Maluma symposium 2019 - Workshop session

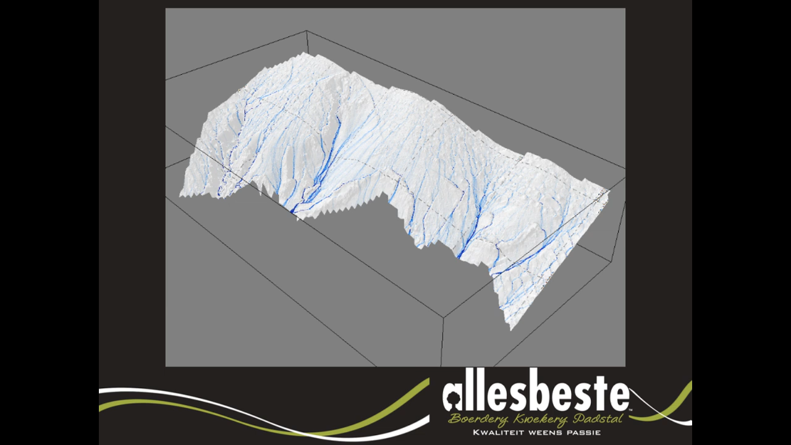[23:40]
So the blue lines is just where water runoff would be. So you just build a 3D model and model what the water flow would be like and try and channel that.
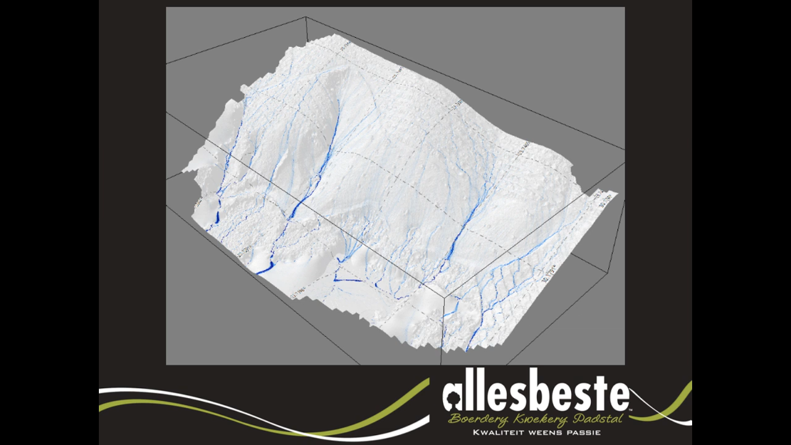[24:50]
and you can see now there's basically two strong valleys and a little bit on this side. If I remember correctly, this was the road on this side. So you can see it's well drained off to the sides, and now obviously you go and build
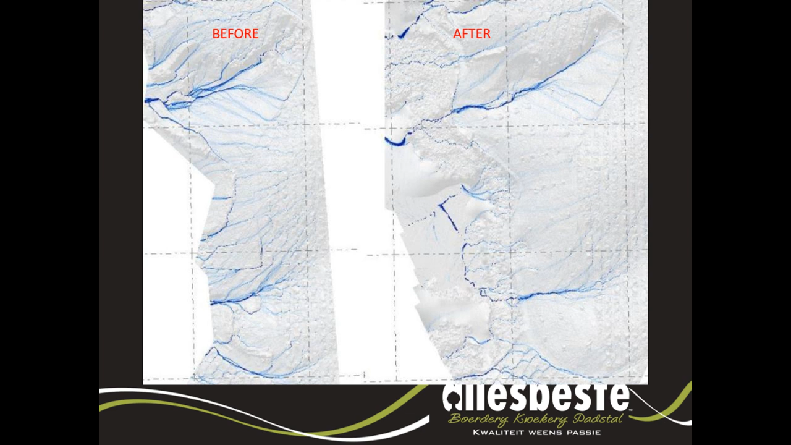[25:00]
contours on that or terraces. So you can see before after again, well channeled. So this was what we started doing, and basically what I just did here